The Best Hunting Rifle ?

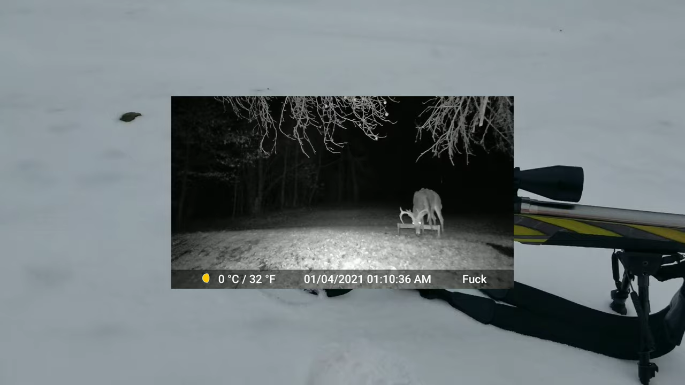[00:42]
camera i was like wow that was a nice 12 point so brought out the big elephant gun for her so hopefully you will see up on the power line here now so yeah